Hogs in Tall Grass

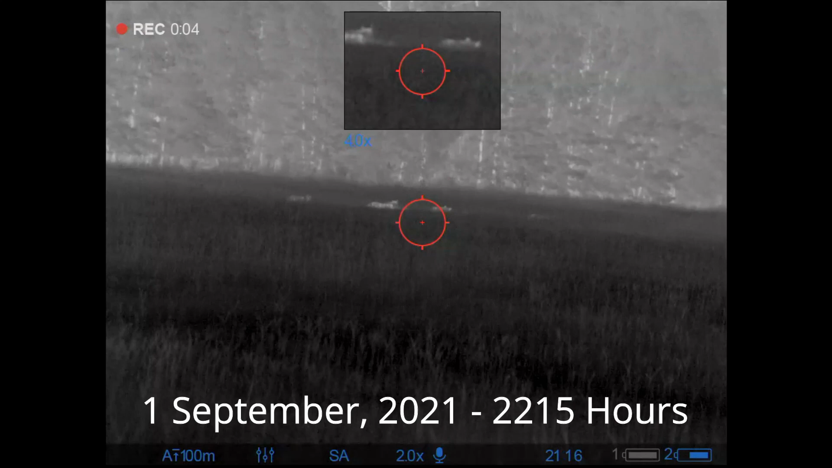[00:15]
well if you came here for phenomenal editing and amazing shooting i've got bad news for you uh been quite a while since
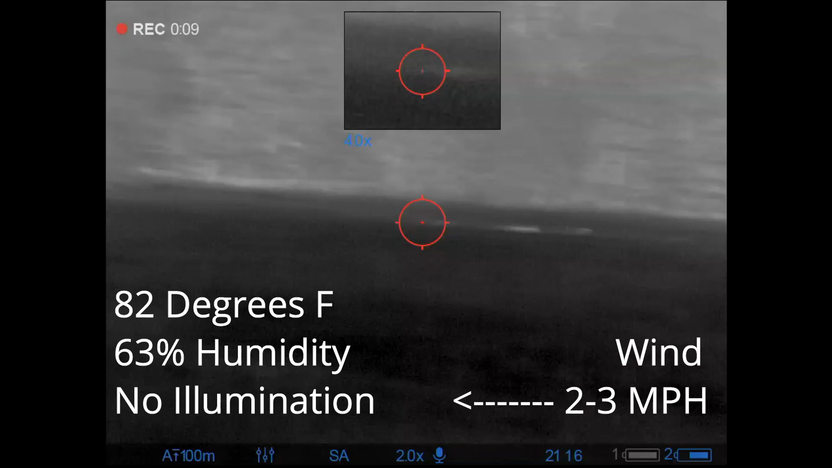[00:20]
i've been out and it showed all the way around so get the apologies out of the way and start showing you here uh those are some deer right there but i managed
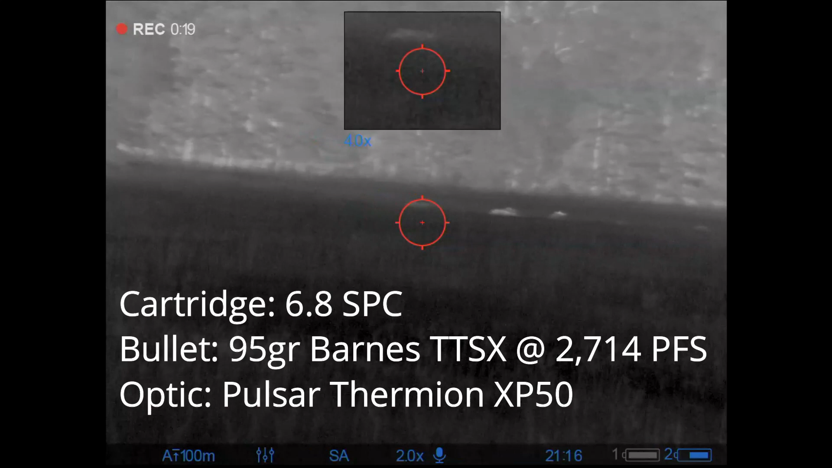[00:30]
to come across some hogs it's been about six weeks hadn't gone out much just hadn't been seeing
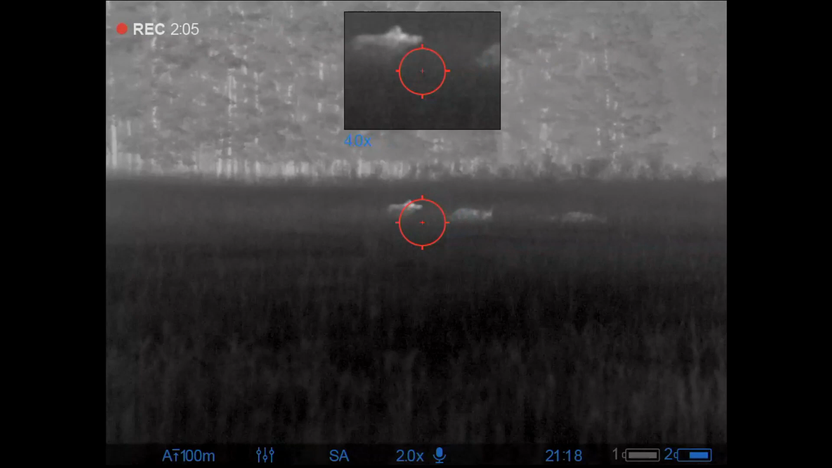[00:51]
might be the alpha and see how many i can get down before they make it in the tall grass so here we go
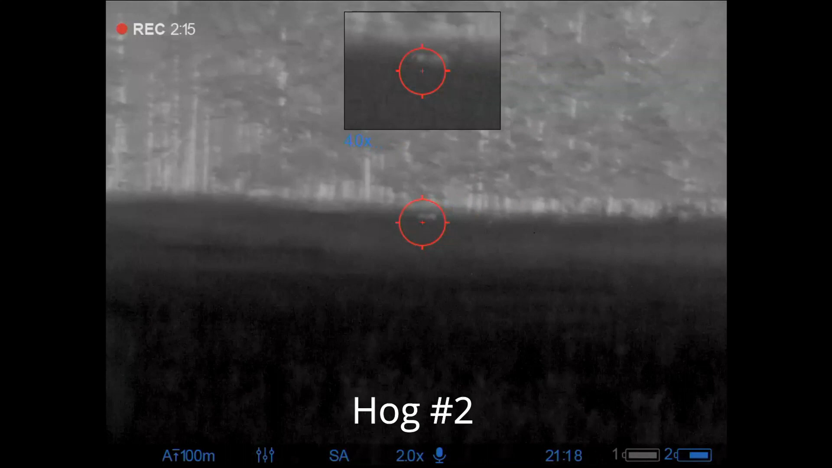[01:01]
this is my candidate for lucky shot of the night it's kind of a blind one ended up getting lucky and hitting it right in the head but
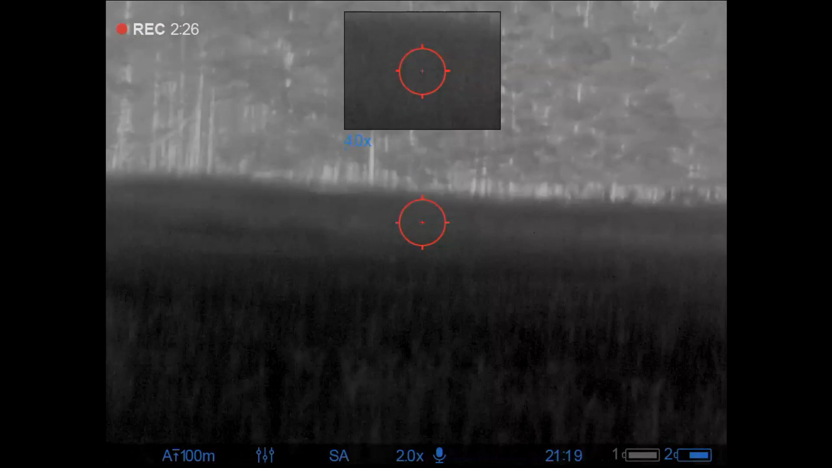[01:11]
at this point all the hogs are gone all i'm looking at is grass i know i hit three i
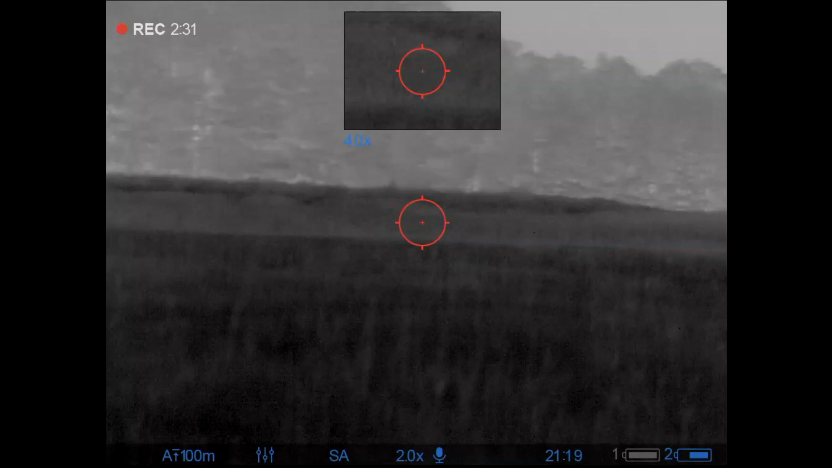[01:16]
can still hear the one uh hog number two squealing a little bit took a moment before she quieted down
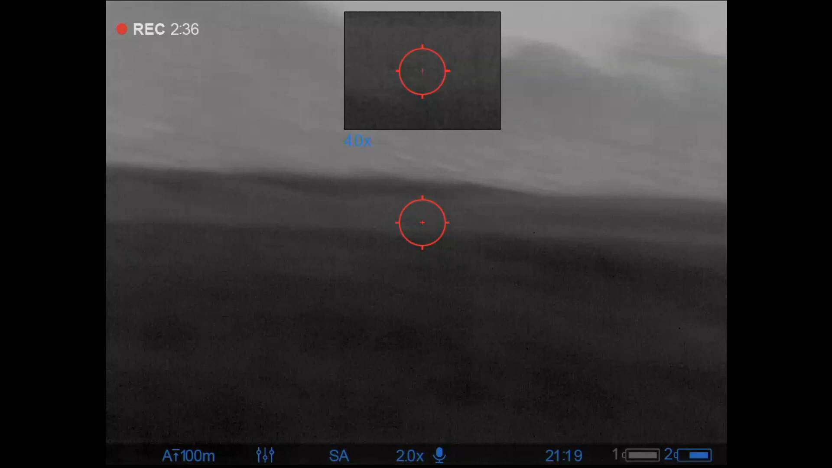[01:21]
unfortunately i was a wasn't able to see her uh in order to put a finishing shot into her but in a moment here we started looking and we looked it
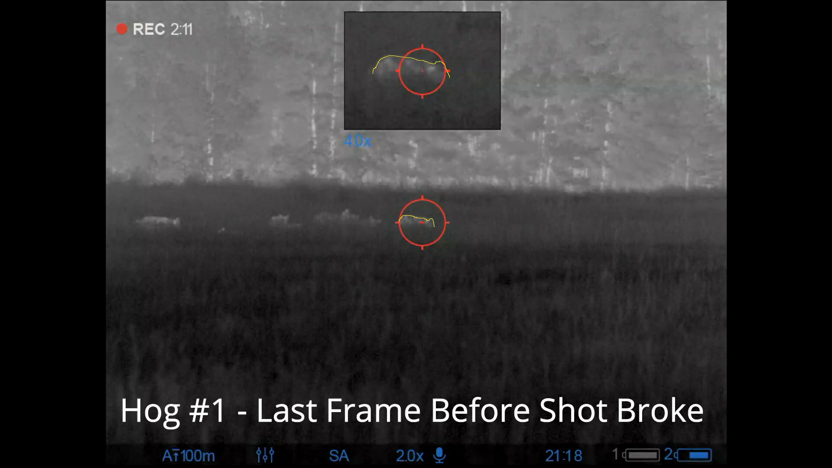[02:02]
and i had thought that i had placed a good shot right there on the shoulder and spine but
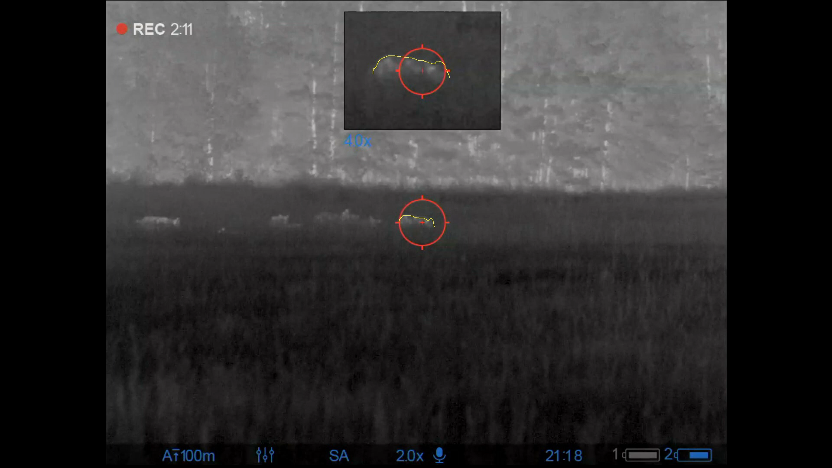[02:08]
i'd never found that hog even though it dropped and this is what i was looking for these hogs in so i really
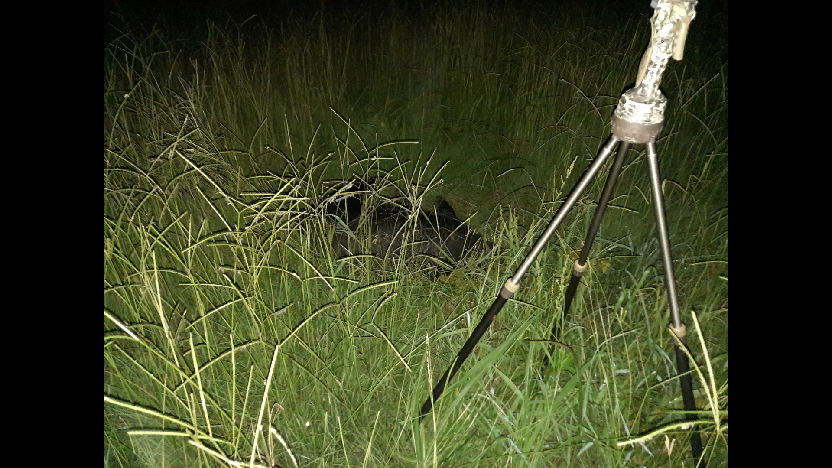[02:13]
wasn't having a whole lot of success out there by myself and on to the next folly i'm over here in my neighbor's place on the way home and
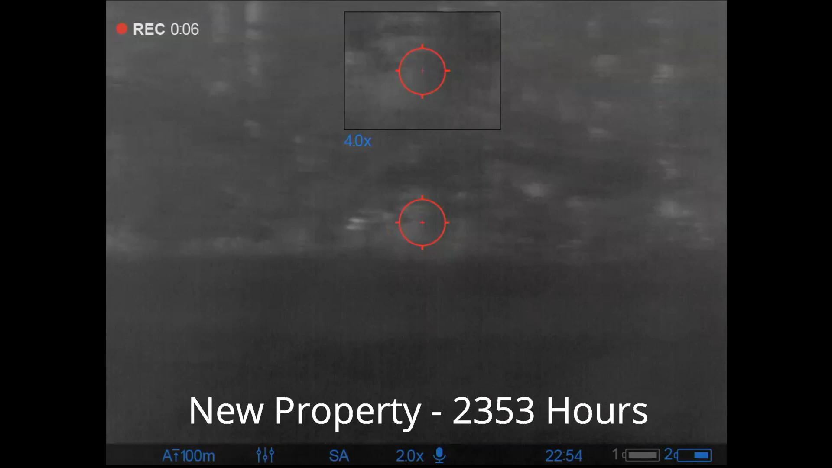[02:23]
i thought i might have seen some hogs in the trees so i had made my way over here
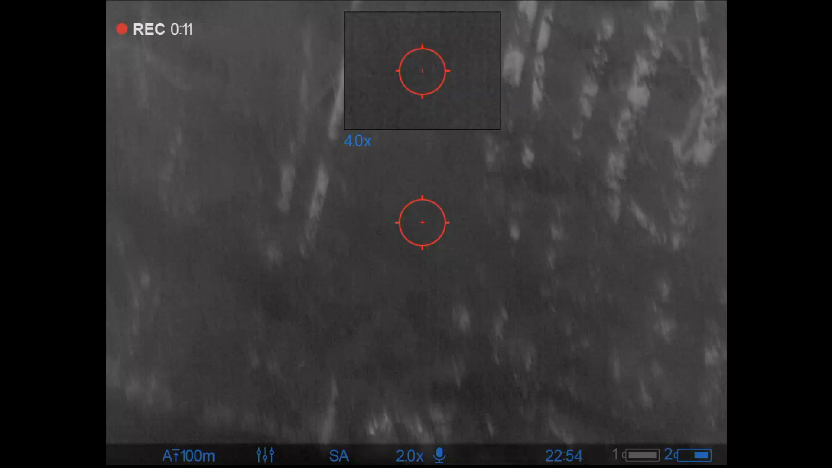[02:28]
and i really can't be completely positive of what they are so i did a lot
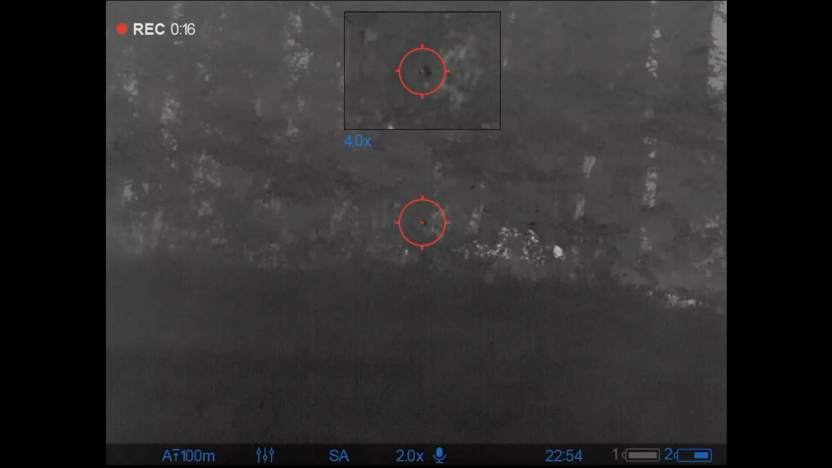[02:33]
of back and forth out here and i ended up at some point stopping the
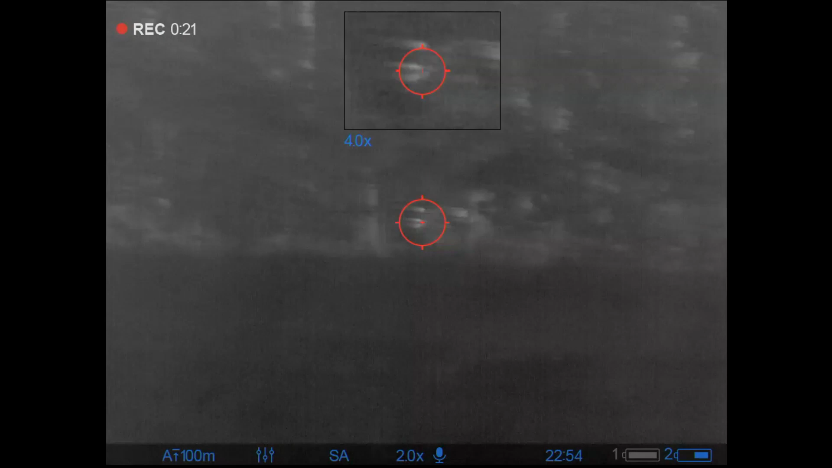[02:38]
record or pausing the record that i figured i would pick it up later on and what i ended up doing was i ended up shooting because one of these hogs right here in the foreground right there in the tall grass stuck its head up because it had winded me and then all heck broke loose and i wasn't smart enough